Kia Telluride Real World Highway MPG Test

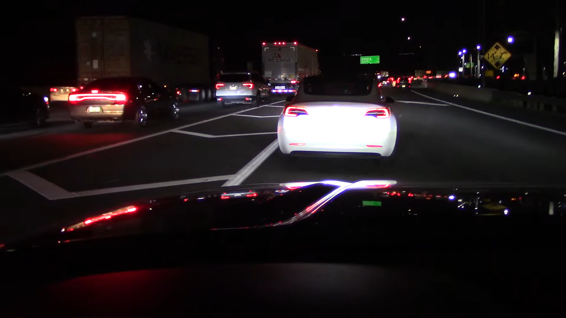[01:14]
I don't foresee this being a big problem. I kind of hit this. The last time I did one of these drives at the same spot, I think they're doing construction here, so this should clear up pretty quick.